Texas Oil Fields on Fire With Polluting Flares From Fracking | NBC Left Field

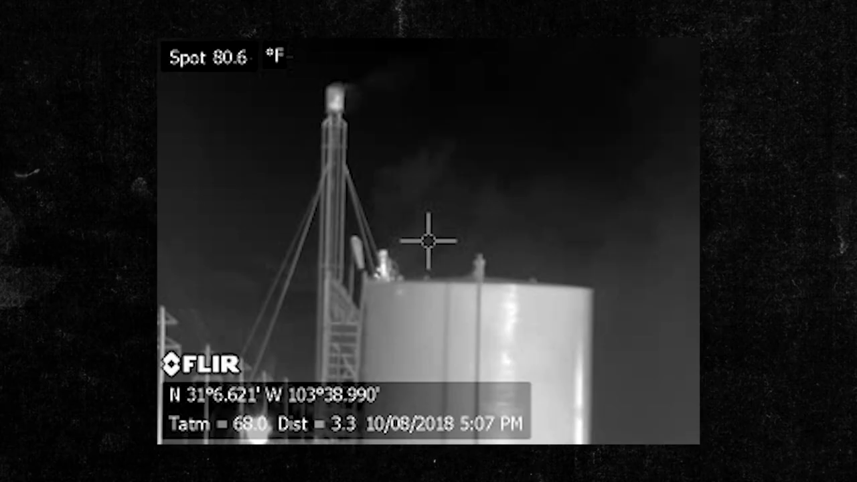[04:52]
On screen: spot 80.6°F
The tops of those tanks are leaking, like, really bad.
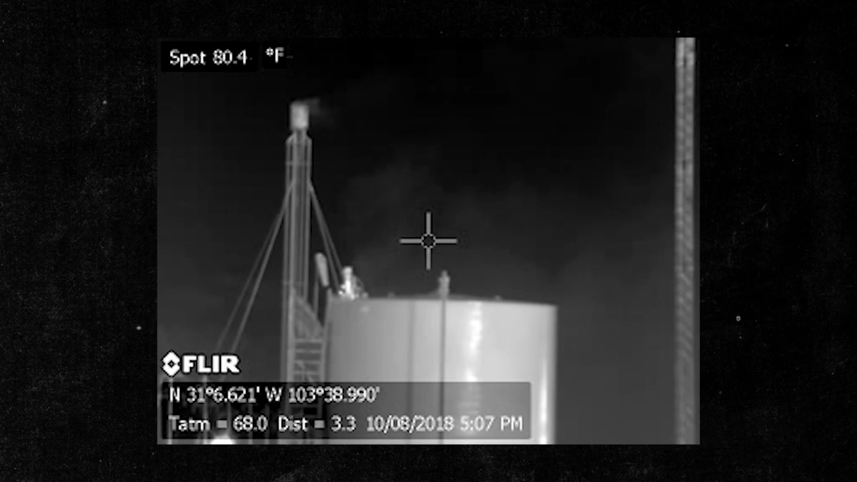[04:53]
On screen: spot 80.4°F
These leaks, you can't see them with the naked eye.